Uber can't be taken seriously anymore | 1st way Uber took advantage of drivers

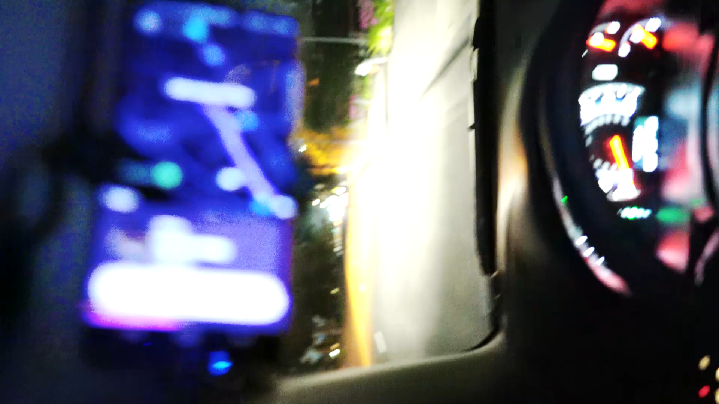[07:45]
minutes away xl 4.9 all right let's see how far that is